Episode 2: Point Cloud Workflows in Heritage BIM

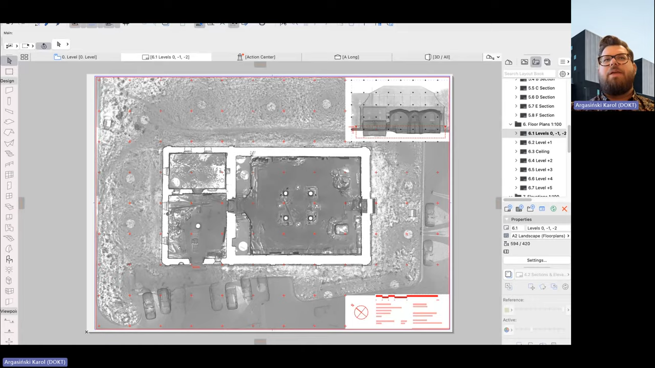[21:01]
data set so based on that we can create this kind of
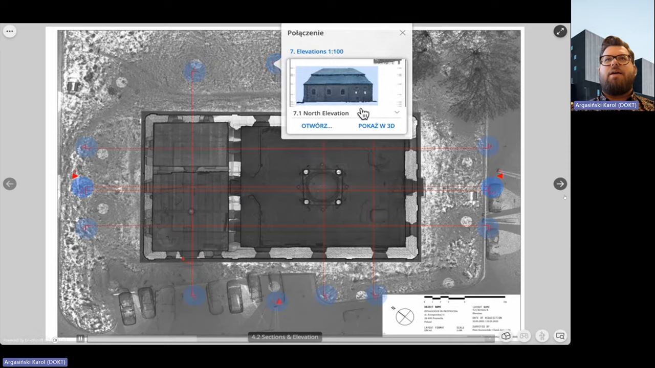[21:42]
if we click of course on the marker if some of you do not know that we can load our documentation but another thing which is cool we
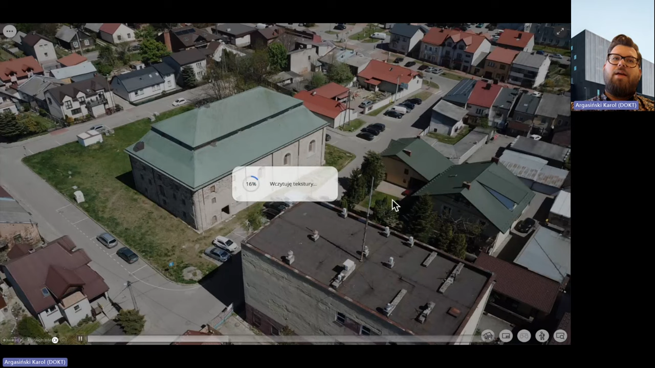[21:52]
can import all the auto photo maps uh as uh collada files and save them as gdl objects that means this is like a tip that means uh
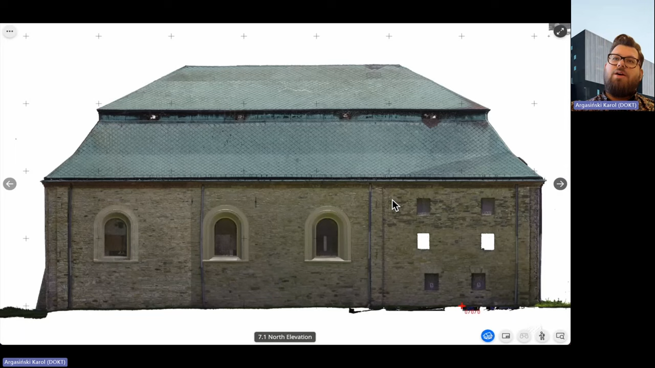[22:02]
all of your views which were 2d can be also a 3d views so that means you will see them this is of course a pdf like a template but
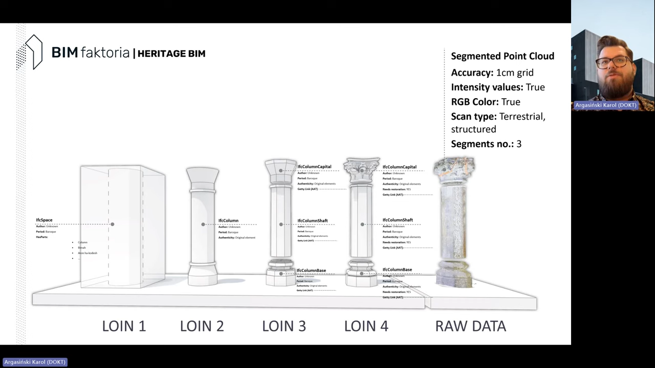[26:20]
what is the accuracy of the cloud what is the segmentation what is the scanner and so on so forth and a very nice example uh which i i based some
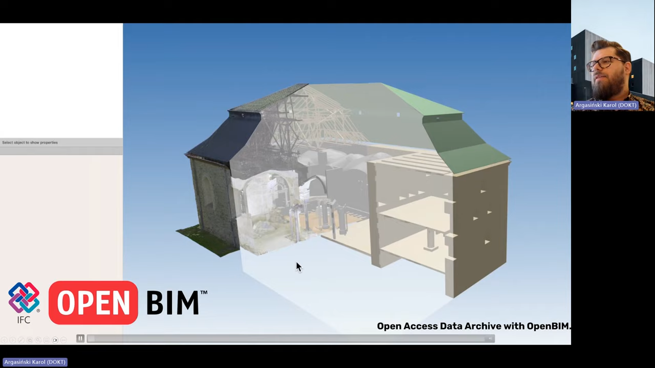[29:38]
now it's gonna work so that's the most important part you can see different loins here
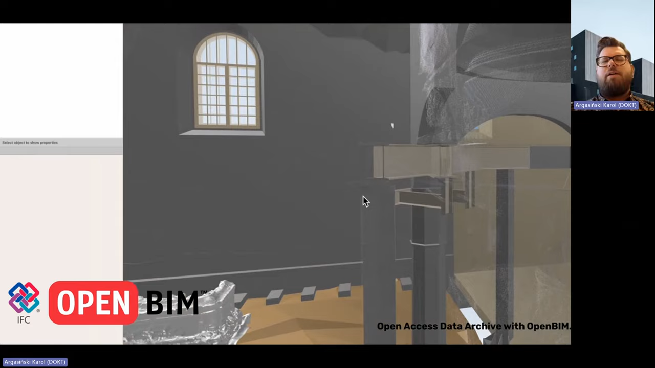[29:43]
but uh in this case we can also this is bim collab uh zoom
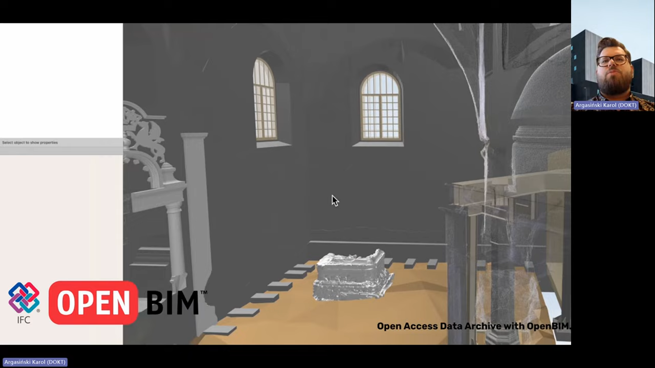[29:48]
free version uh you can review your clouds without any issues so you click on the element of course you have all of the data and also all of the uh you know classifications that you created uh in your model of course
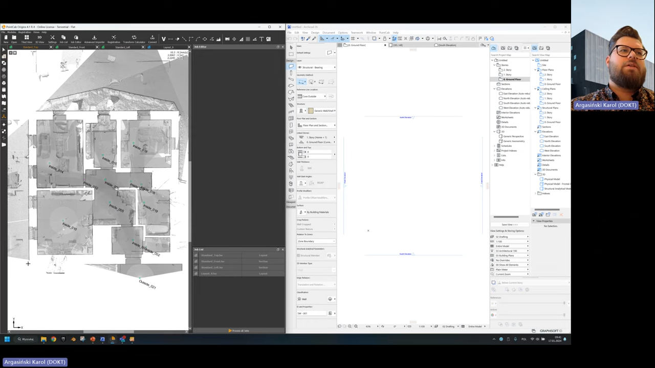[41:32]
specific zero point so let's say this is going to be my zero point for the project as you can see i'm going in between views yeah so i'm like applying that to the project
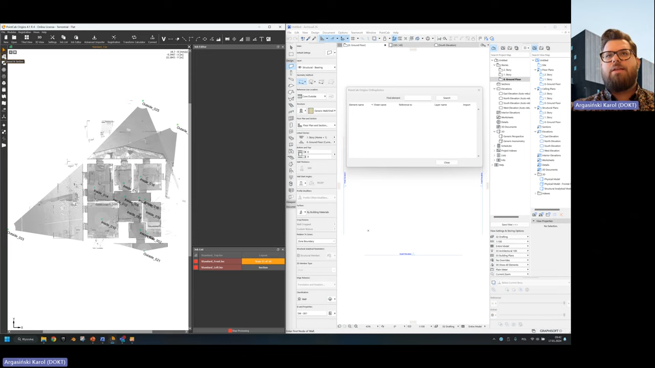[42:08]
archicad is actually very well working with clouds uh with xyz
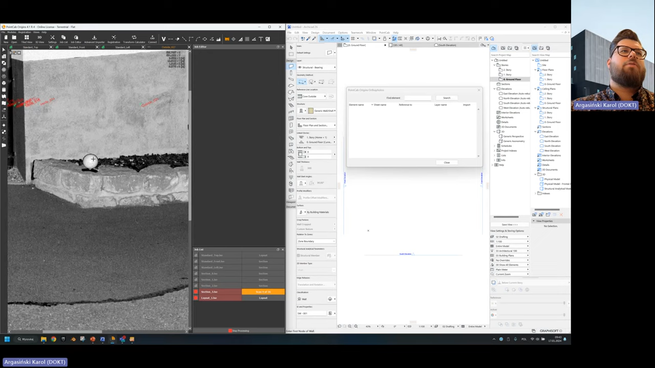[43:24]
of the connection points that you register point cloud with and here's one of the
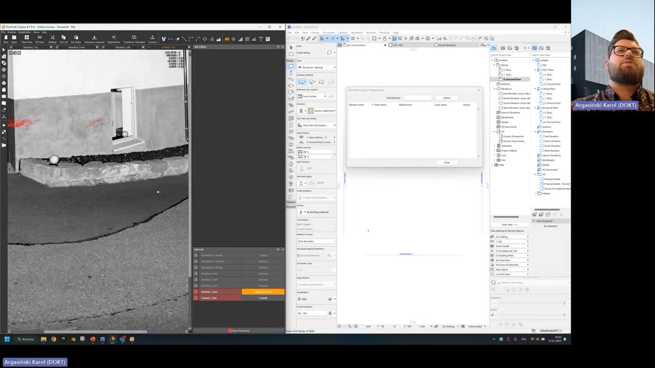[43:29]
pictures so you can have this kind of documentation there it can be in color
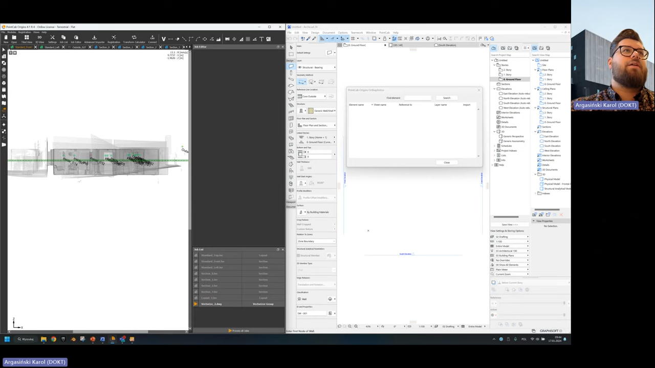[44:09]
most useful one so in this case you can export whatever you
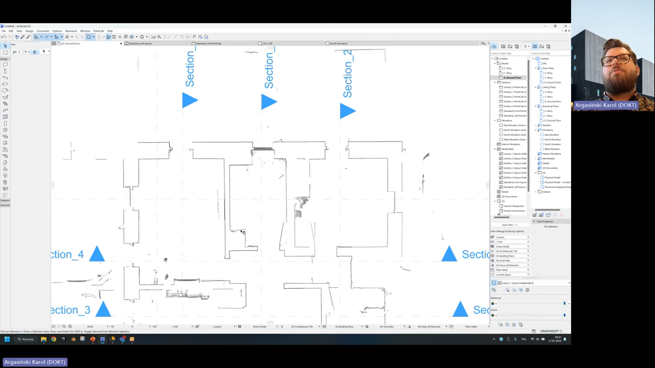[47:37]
tool and what is nice you're getting the full um you're getting full uh view of the cloud so this is not like uh worse quality decimated and so on
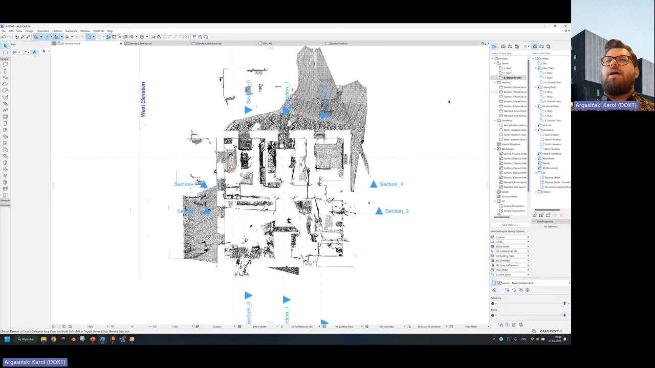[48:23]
i'm getting the full detail of what i have uh on the cloud uh on the on the ortho photo map yeah but i'm getting
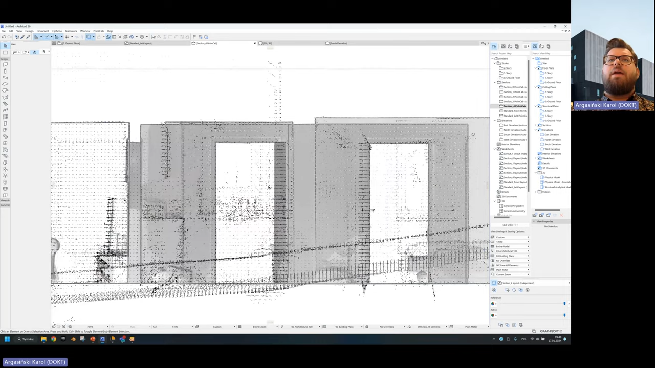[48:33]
all the snap points that i need for this kind of project yeah so this is very uh nice way to work uh of course uh the